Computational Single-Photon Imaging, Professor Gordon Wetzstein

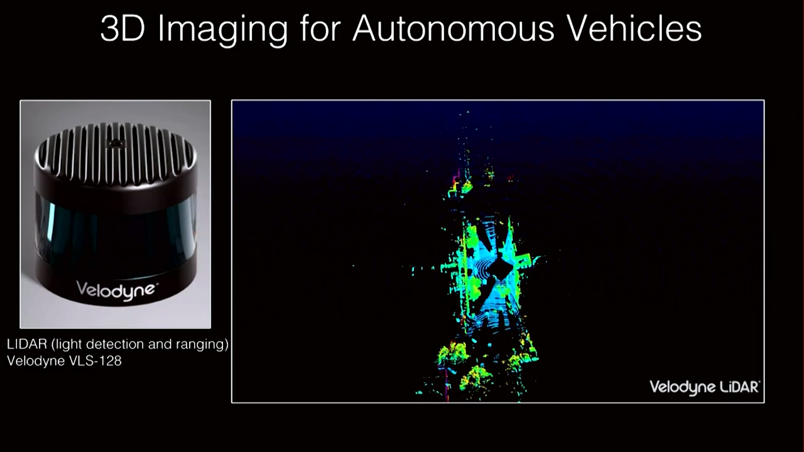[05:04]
environment and that helps the car to make robust decisions and map helps us map the environment in 3d
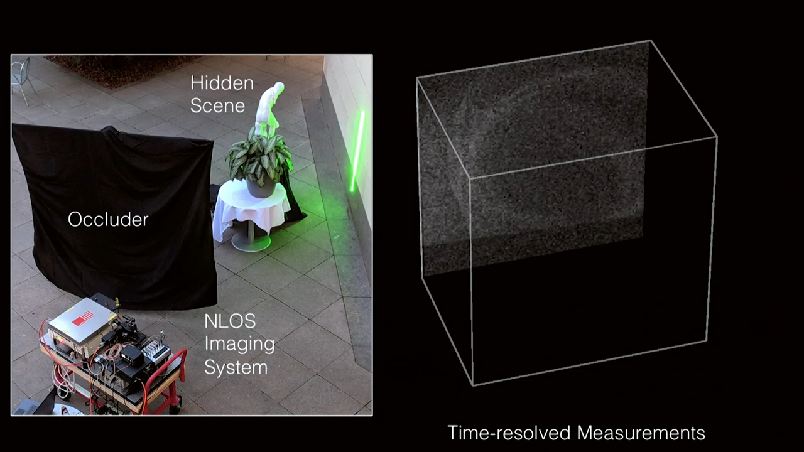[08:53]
that come in at any time and we develop again robust inverse methods to resolve the shape of the object here seen for this particular scene now as i was saying like we've been working a lot with geometric optics models and you know inverse methods for that we've more recently looked at using wave based models